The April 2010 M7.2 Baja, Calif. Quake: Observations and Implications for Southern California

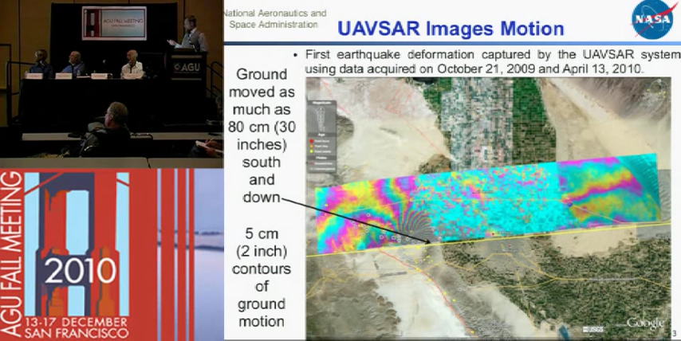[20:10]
in mexico even though the uh and uh so that's that's the very large uh motion that occurred due to the uh fault a slip further south in addition uh as you the i plotted here in the little circles the aftershocks we can see there's a large number of aftershocks north of the border and uh when we zoom in on the
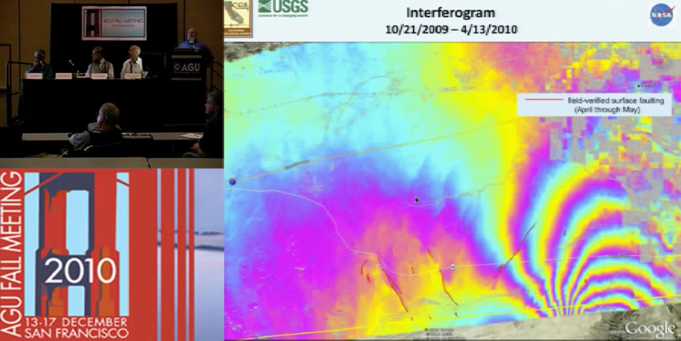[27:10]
the likelihood of faulting so let's take an as an example the northern end of the laguna salada fault and look at what the detail showed us here
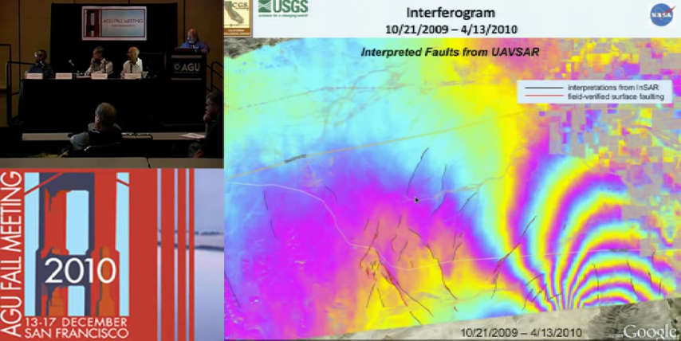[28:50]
up through mid-june or so most of the activity epicenters and fault rupture were in this region but then on june 14th we had a major aftershock
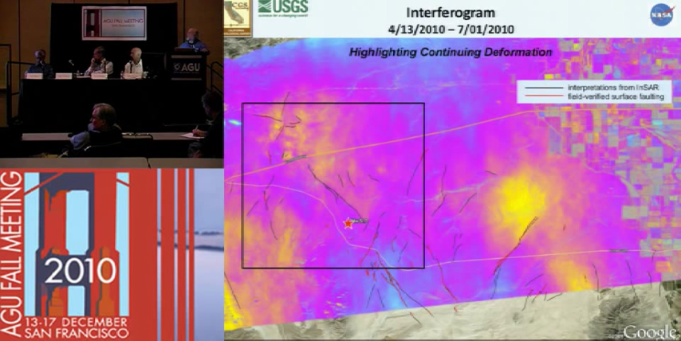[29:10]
deformation on the yuha fault in the eastern part of this image around the yellow blob but i'm going to focus a little bit more on the western part and we see here in the upper left part of the image some sharper